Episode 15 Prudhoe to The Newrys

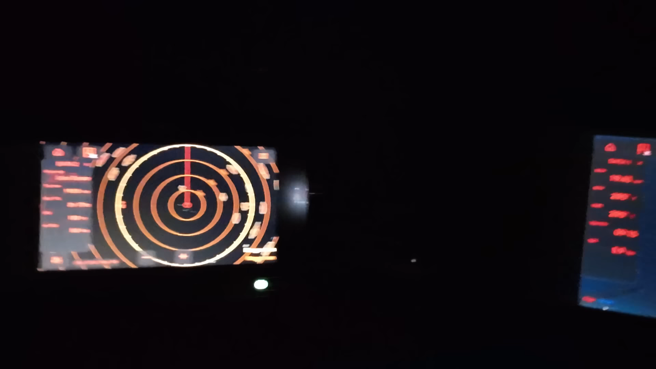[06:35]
And there's my radar and you can see all of those ships are pretty well defined.
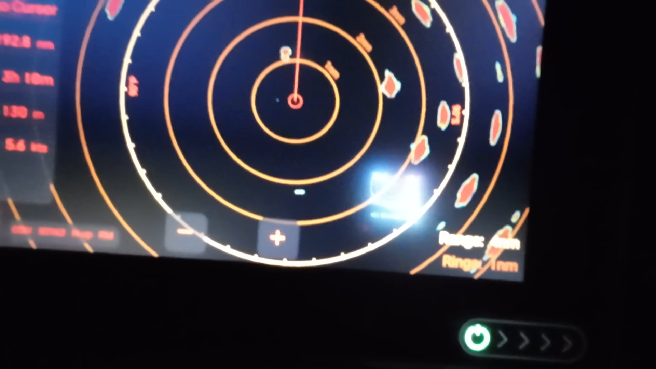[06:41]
And this will be the one that's on the move at the moment I think.